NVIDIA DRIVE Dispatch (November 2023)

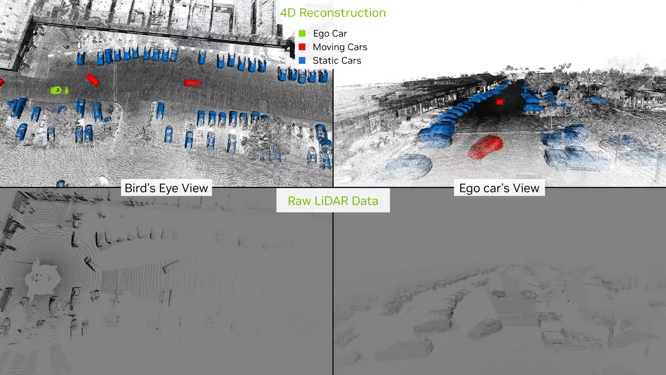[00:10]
with the corresponding 4D map reconstruction on the bottom, enabling large-scale ground truth generation.
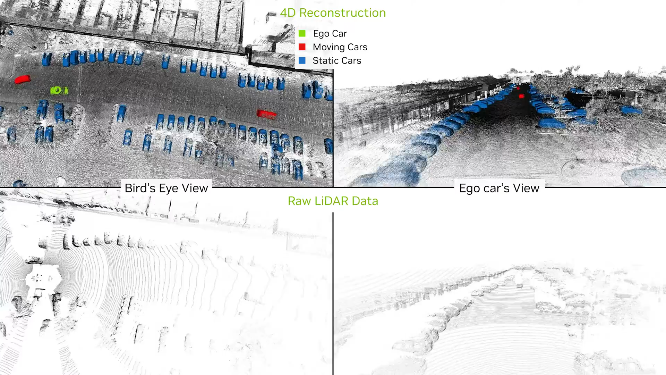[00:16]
The 4D map can be sampled at an arbitrary timestamp,
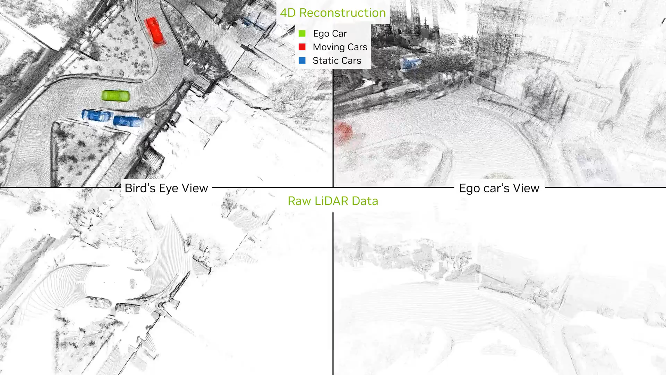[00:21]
providing accurate depth, free space, segmentation,
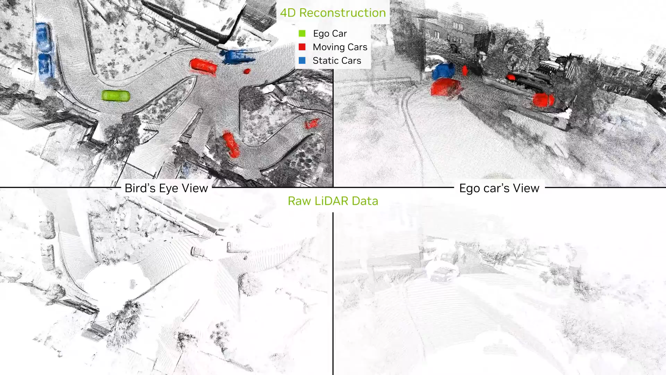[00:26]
and occlusion information for both stationary and dynamic objects.